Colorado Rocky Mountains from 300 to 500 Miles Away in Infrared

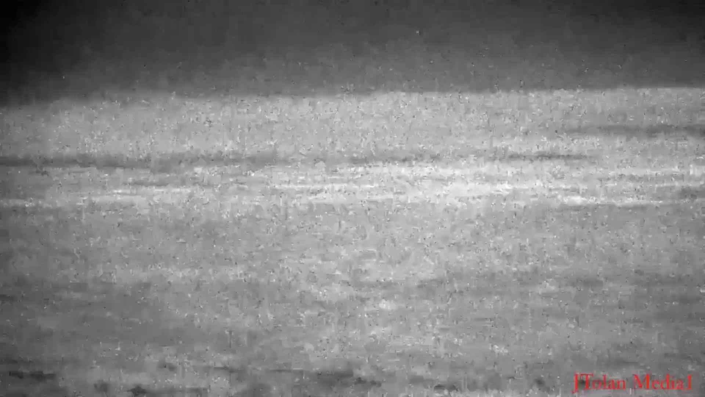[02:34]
because initially I thought I was seeing clouds in the distance, but then as I got closer, I noticed there were actually mountain peaks that had some snow on them.
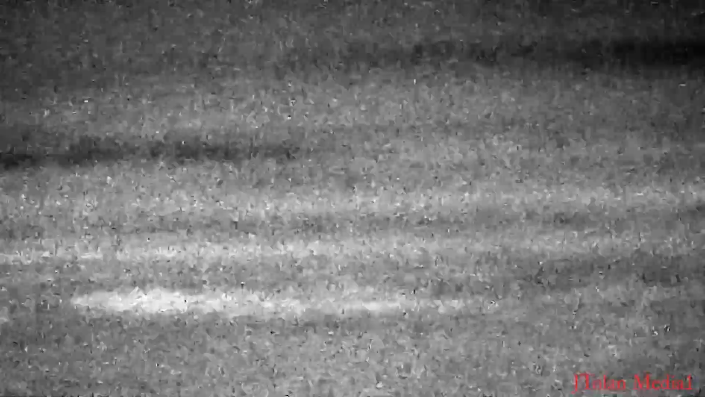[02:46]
So let's try to denoise a part of this clip.
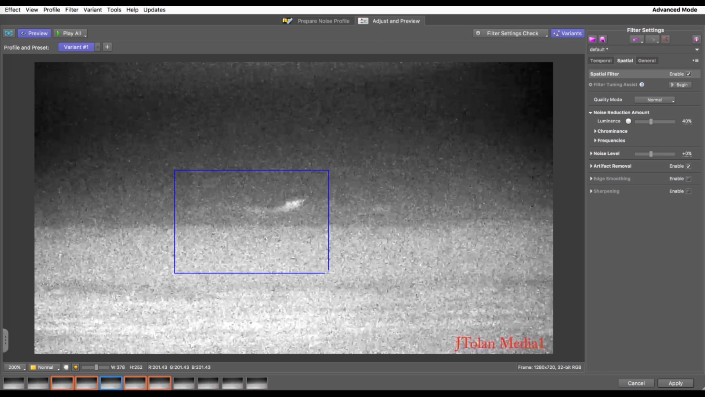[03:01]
Incredible results, look at that. This interpolates across a few frames and I can
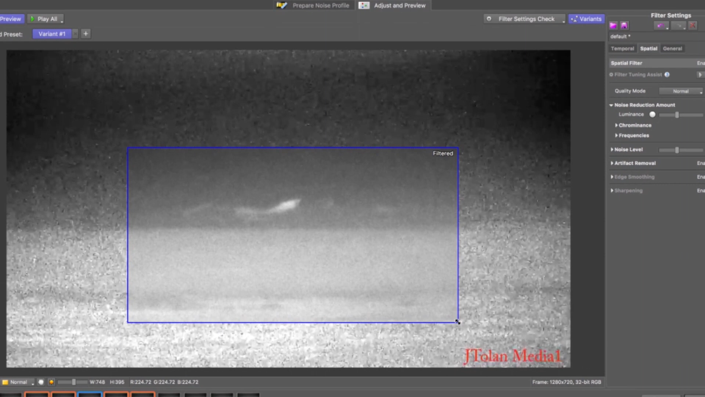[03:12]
control that, but the results are pretty impressive. However, there's no substitute for high resolution.
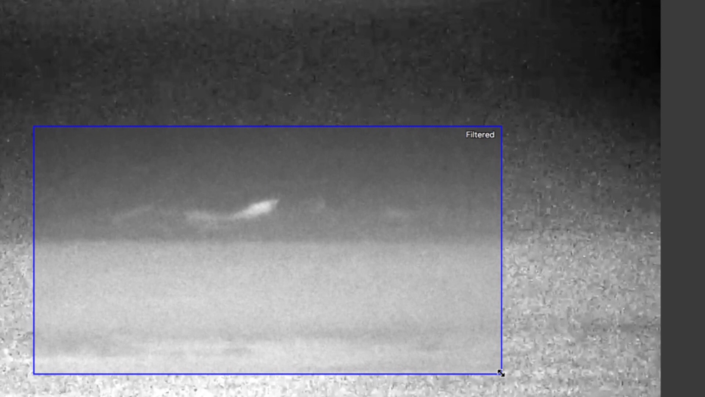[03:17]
So we'll see how these mountains look in
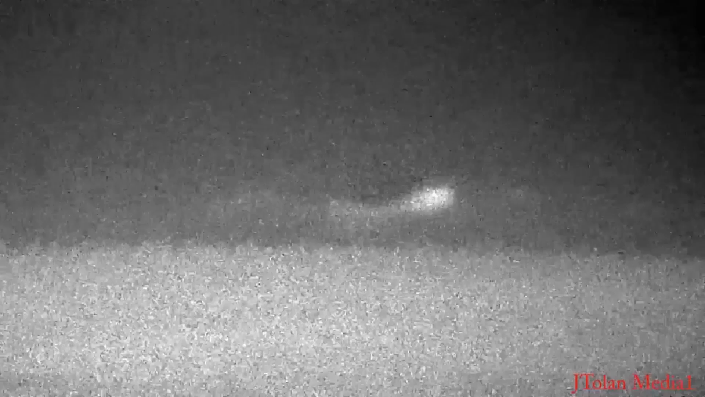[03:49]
There's the mountains. See those? Wow. So late March, some of the snow had melted.
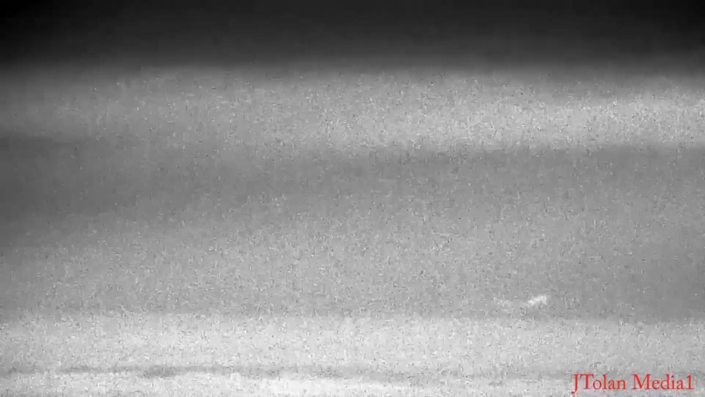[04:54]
There's the mountains. And I'll denoise this short clip here in a second.
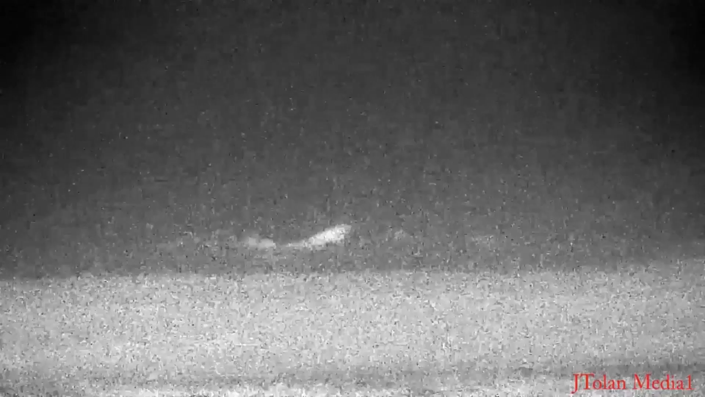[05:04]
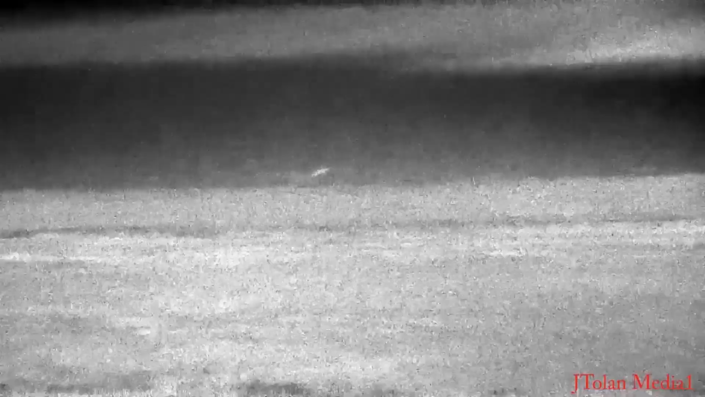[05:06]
So here we go. Wow, look at that. Yeah, love it.
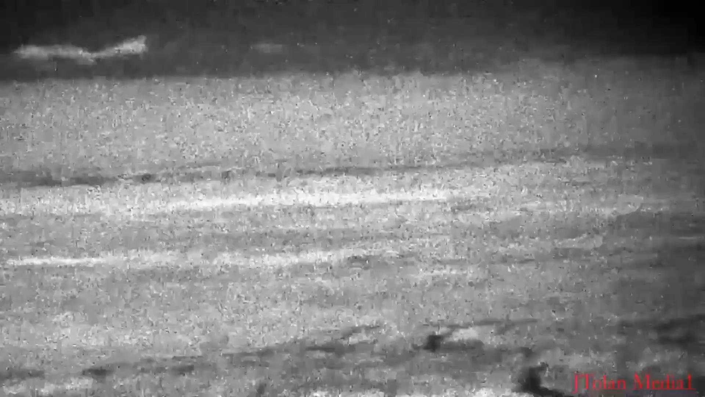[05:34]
Now we're a little bit closer. Maybe we've crossed into New Mexico. Look at that. Ooh, it's kind of jumping around. I don't know what happened. But look at that.
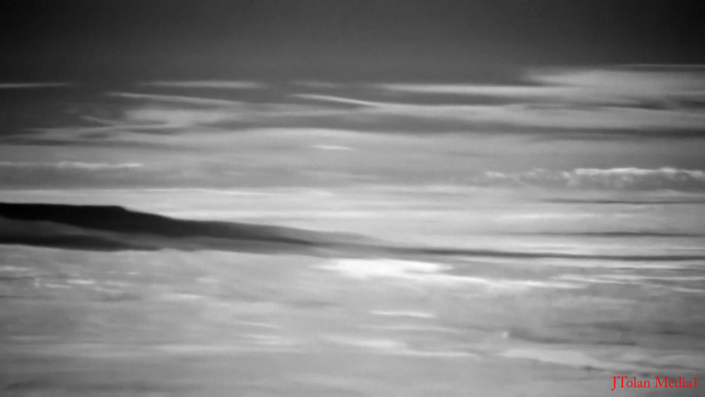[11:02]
Just incredible. A world of difference from my first aerial infrared clip. Just incredible, folks.